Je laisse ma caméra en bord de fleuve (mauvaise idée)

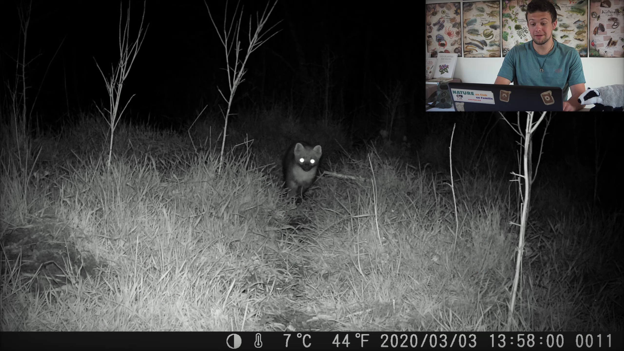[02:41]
C'est parti pour le dérocher Et le premier plan On a Eh bien Ce qui semble être une fouine Là on voit Elle est en train de
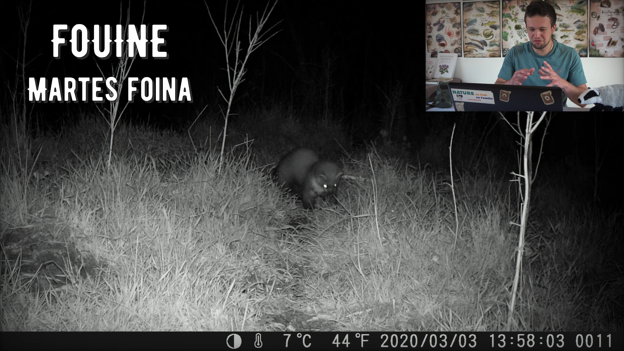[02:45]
fouiller Elle cherche quelque chose Et Elle a eu quelque chose dans la bouche Je ne sais pas si vous avez vu
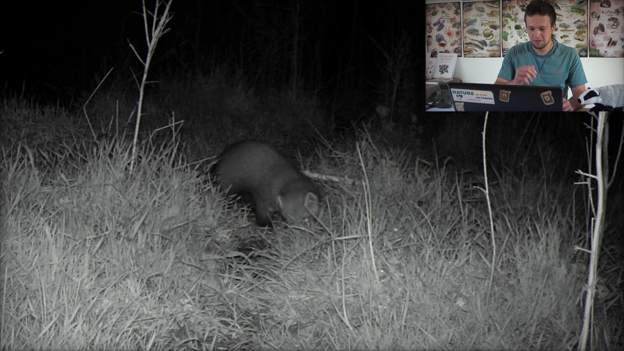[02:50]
Peut-être un grain d'herbe Peut-être un insecte Mais Ça ressemble plus à un insecte Ou soit elle a eu Enfin
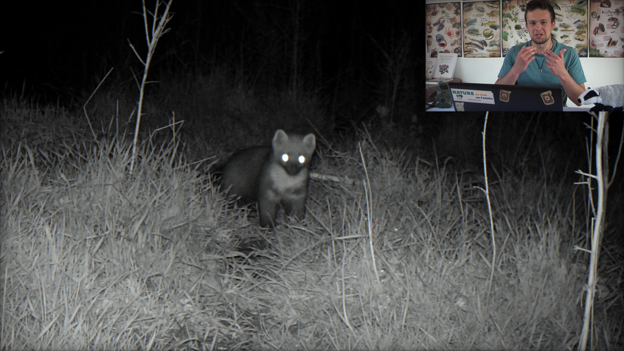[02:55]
Elle se fait avoir un grain d'herbe dans la bouche Ah c'est super cool De la voir d'aussi près Elle commence à s'approcher Un peu du piège photo Elle
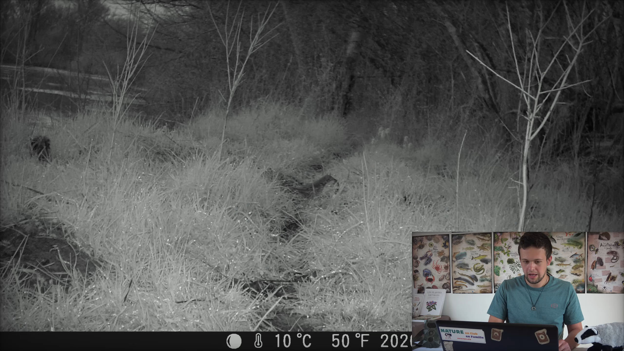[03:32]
Alors là Plan de crépuscule On a ce qui semblerait être bien Une grive Qui est en train de picorer aussi Même endroit que la fouine Il doit y avoir quelque chose
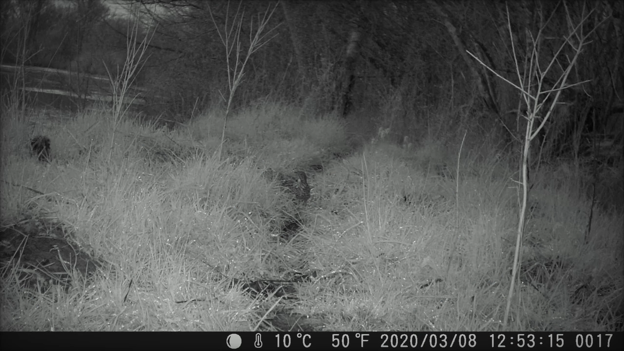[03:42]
Donc voilà Sympathique J'aime bien ce type
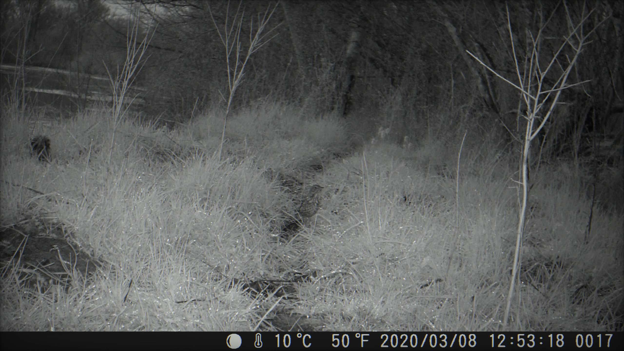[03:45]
d'ambiance Ce type de lumière Ça rend vraiment bien je trouve Là une ambiance plus lugubre Plus sombre
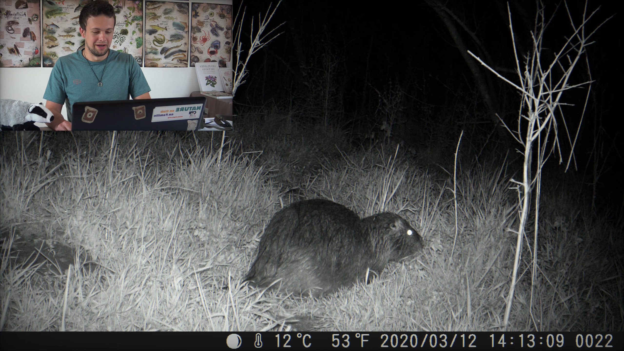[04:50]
Là au piège chouchou Il n'est pas si gros que ça Il est quand même plus gros Il fait à peu près la même taille que la fouine Et donc c'est un bon herbivore Et là on voit Il est en train de grignoter de l'herbe qui est devant Donc c'est un gros rongeur Donc le ragondin Alors ici du ragondin Il ne doit pas y en avoir des masses Parce que on a Comme on a pu le voir On a des prédateurs On a le renard Le renard est un prédateur du ragondin
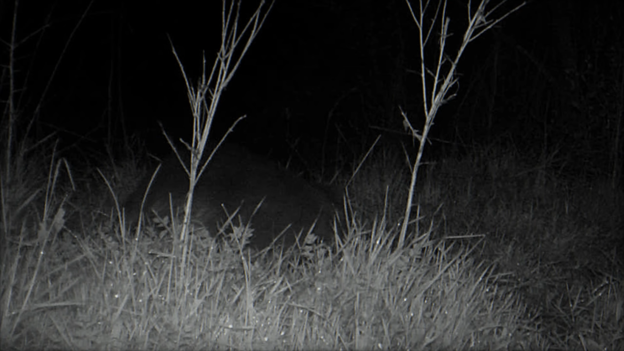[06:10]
Là ça semble quand même être ragondin Il me semble que la queue derrière n'est pas platie C'est sûrement le ragondin Même si on peut avoir du rat musqué Et le rat musqué c'est quand même assez